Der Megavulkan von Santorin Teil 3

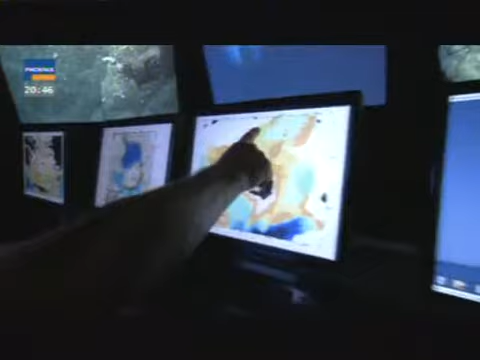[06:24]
Dort gibt es etwas und dort. Überall in der Gegend. Es ist dicker als du dachtest und bedeckt ein viel grösseres Gebiet.